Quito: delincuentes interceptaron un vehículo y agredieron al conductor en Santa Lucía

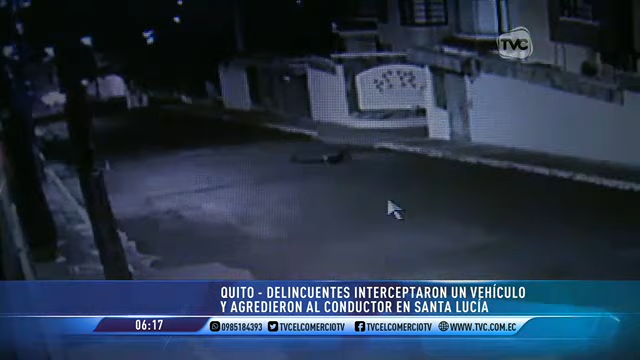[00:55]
Estaban armados, le dieron, le partieron la cabeza, le partieron la ceja, le dieron,